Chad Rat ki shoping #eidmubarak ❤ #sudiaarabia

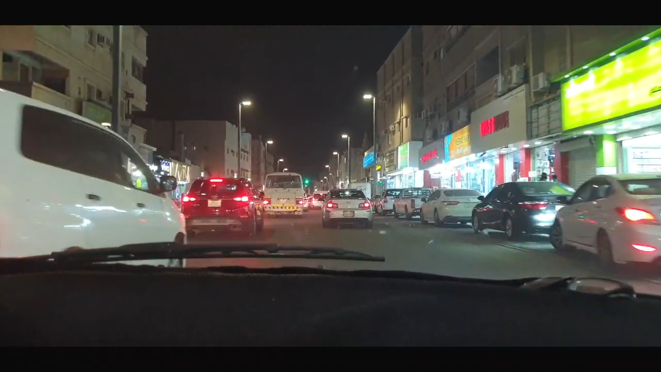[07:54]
इस थैम जा रहे हैं खानगे के लिए और निकल रहे है शापयम गड़ा होगी अभी खाना गाने सामने लगा हुआ इसारा अगर आप लोगं को कैमरा तकार रहा है तो